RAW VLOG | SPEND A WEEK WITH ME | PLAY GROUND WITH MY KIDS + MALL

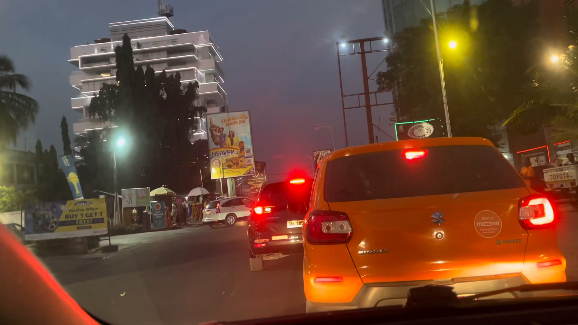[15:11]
This is my view in Accra. Number one building, and this is
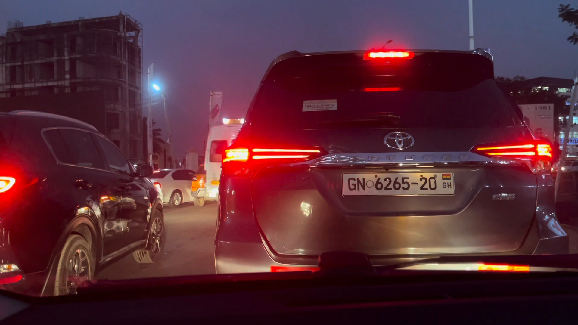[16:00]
There's another traffic that is moving really slow.